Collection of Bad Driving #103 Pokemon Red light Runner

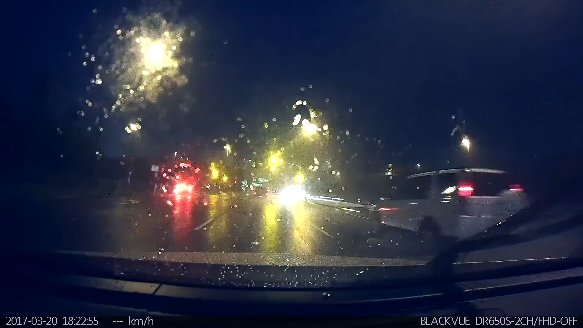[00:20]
And orange, red, plenty of time to stop. Just straight through the red light. Even the customer I had in the car said, "Oh, look at that red light." And I said, "Yep, typical Queensland driver. Just can't wait. Have to go through the red light in the wet weather." Yeah, go figure. Now, lane up ahead, this car's parked. So moving into the right lane. Right hand indicator on.
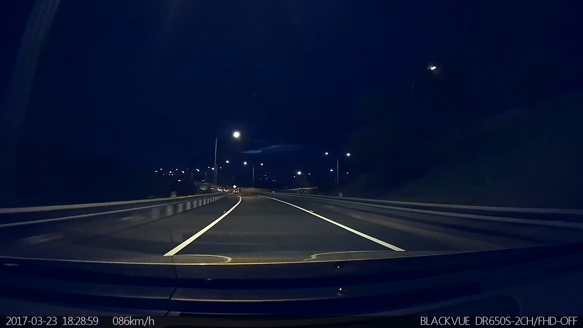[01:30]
And you'll see that he can't be patient. I've seen this so many times nowadays. People just can't be patient. And they cut across. And, yeah. Well done, mate. Just to say 5 seconds of your life. Slow down. Now, check this one out. Here we go.